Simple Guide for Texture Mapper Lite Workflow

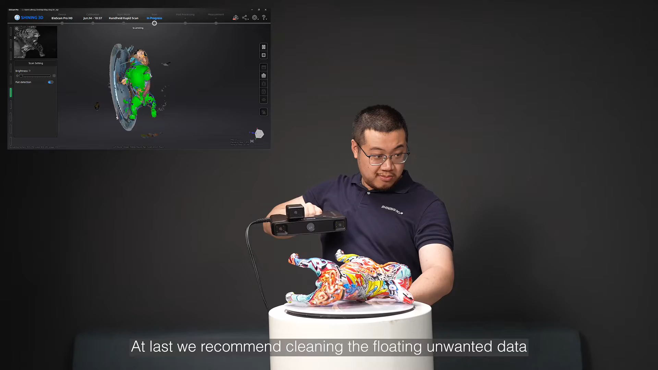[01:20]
And last, we recommend cleaning the floating unwanted data in post-process.